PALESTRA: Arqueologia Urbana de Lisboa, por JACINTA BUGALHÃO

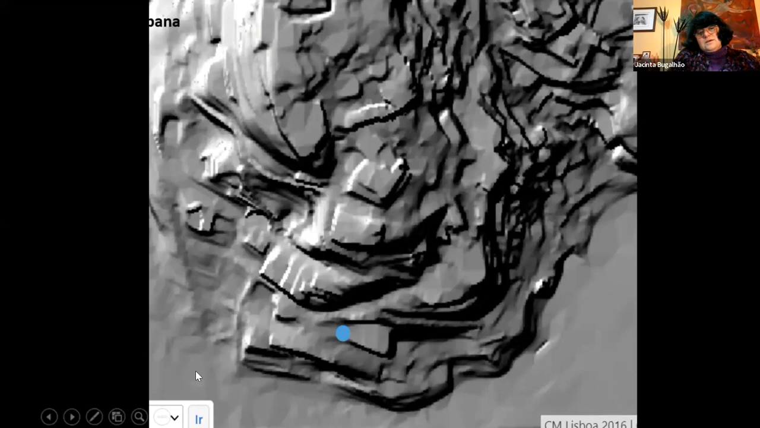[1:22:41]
como aqui vêem, era um espaço, uma plataforma intermédia aqui, entre aqui e aqui, existia, mas foi antropizado, foi construído uma plataforma artificial com recurso a aterro e desaterro,